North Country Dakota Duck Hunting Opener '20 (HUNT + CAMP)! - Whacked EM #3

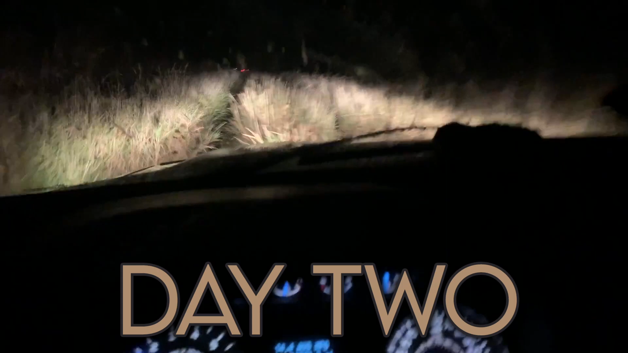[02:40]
Well, good morning to ya! This is the back road to get on the X.